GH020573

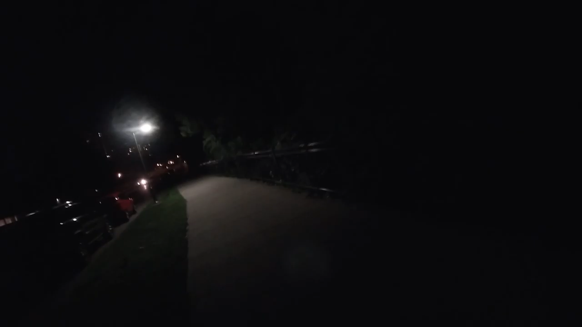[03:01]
This is one of those things where it's like not clear if we're supposed to be on the sidewalk or not. Because the bike trail clearly went into the sidewalk. Like, but up here it's pretty narrow, so.